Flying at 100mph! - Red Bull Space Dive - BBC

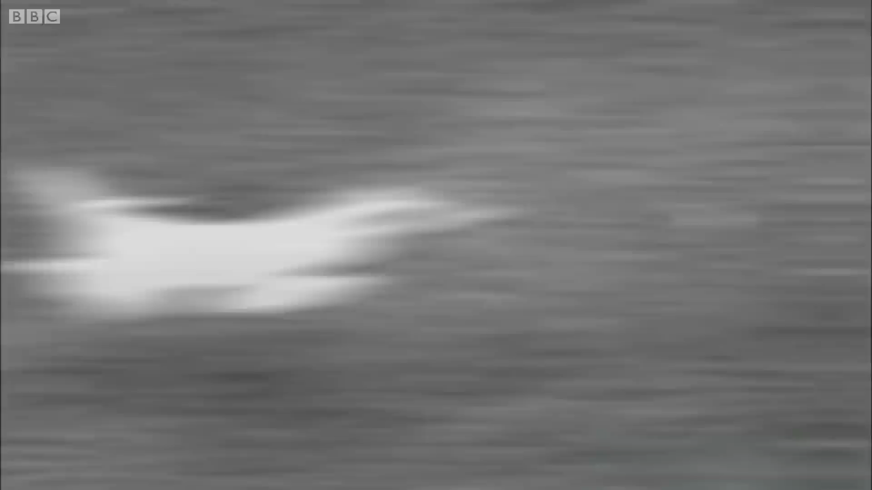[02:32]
it is catching up with and pushing through its own sound waves.